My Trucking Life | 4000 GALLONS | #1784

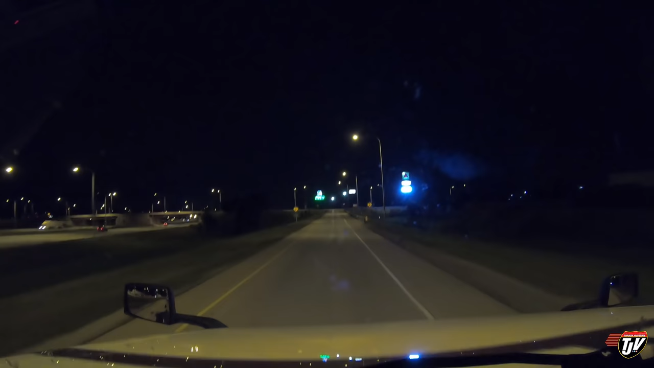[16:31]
but I don't. Oh, there's a truck stop on the right here too. Okay, so there's one of these is getting new fuel tanks in the ground, and I have it on my trailer for them. So, is that a Flying J? I'm gonna have to figure this out. I know you guys can barely see anything right now. There's another gas station off to our left here that's being built. That's where my delivery will be. You can already see it's all dug up.
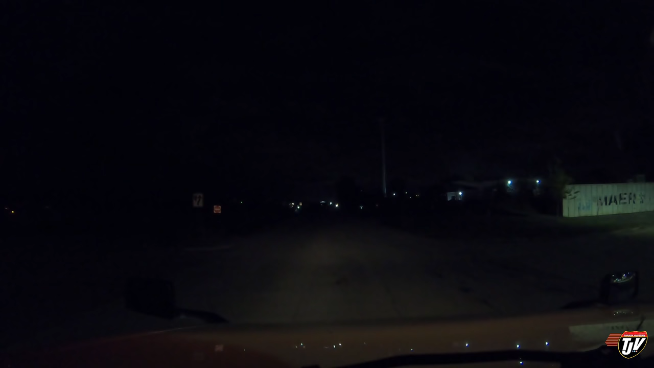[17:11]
It's a Love's Travel Plaza that's being built here. So on the I-94 in Russell Road, right at the border with Wisconsin in Illinois, there's a Love's coming up.
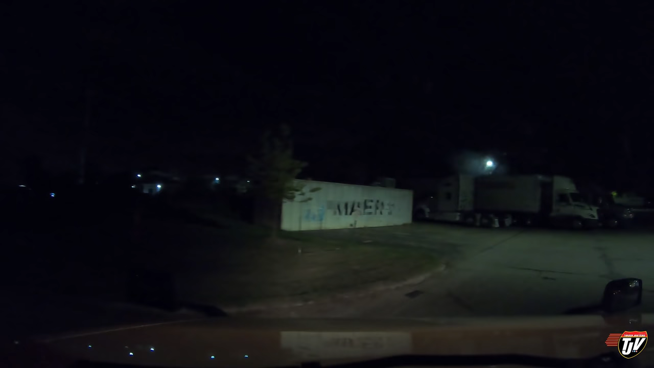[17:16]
If you go and fuel there, I delivered those underground fuel tanks, or one of them.
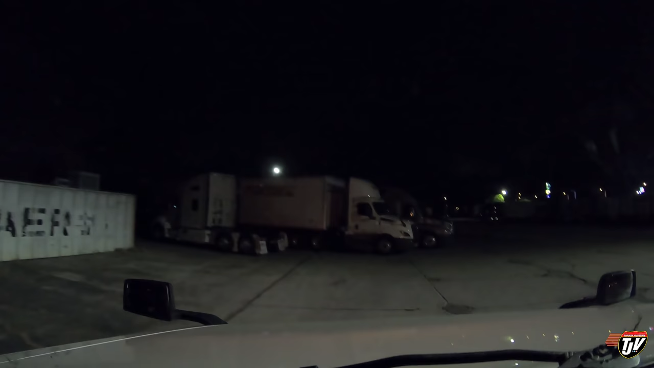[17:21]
Let's see, where can we park? Oh, it looks full. It looks full. Just like I thought. Might have to make a spot somewhere.
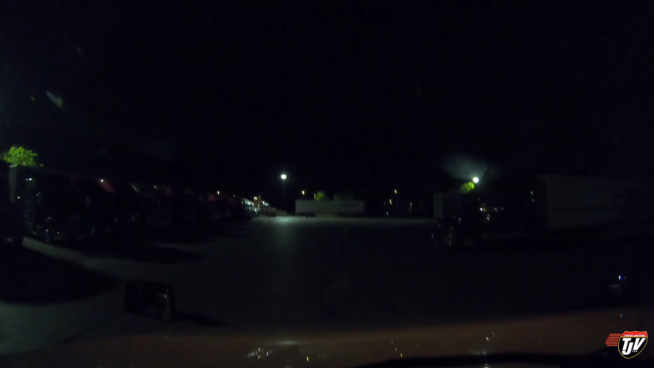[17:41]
I should just go park in the job site across the road, but they might not like that. I am delivering there first thing in the morning, but they might have an appointment before me and I don't want to be in their way. Oh. Nope, Bobtail. Oh, Bobtail. Bobtail, you could park anywhere. Why do you got to take up these spots?
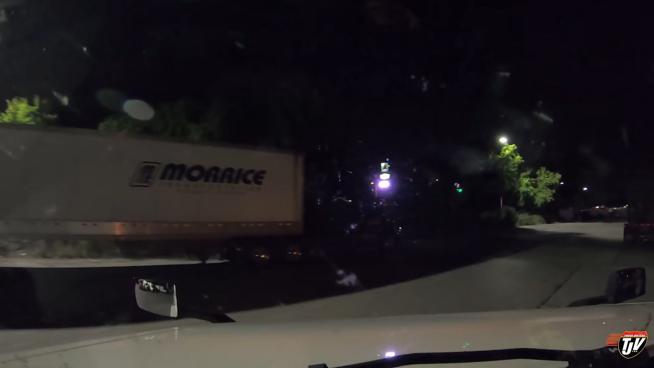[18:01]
Okay, well, I'm just going to do a U-turn here then.
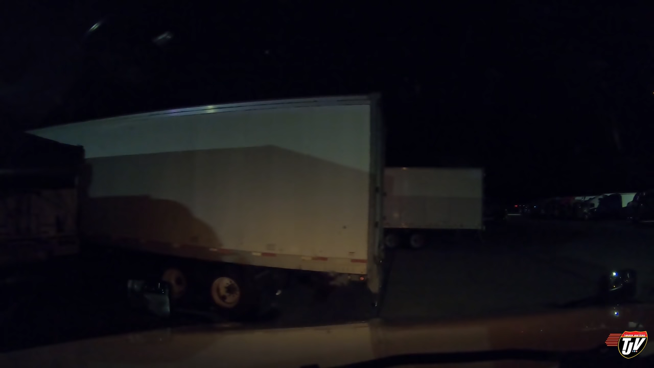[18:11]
Go this way. I'll probably have to go to TA.
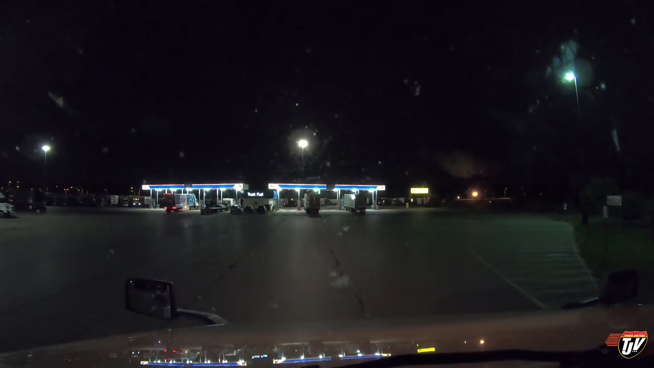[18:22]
Thought for a second they were gonna charge for parking. I don't know about this. I think I parked here before. I've been here before. I'm hoping I can find parking. This is always the worst part of the day, especially when you arrive somewhere later than you wanted to.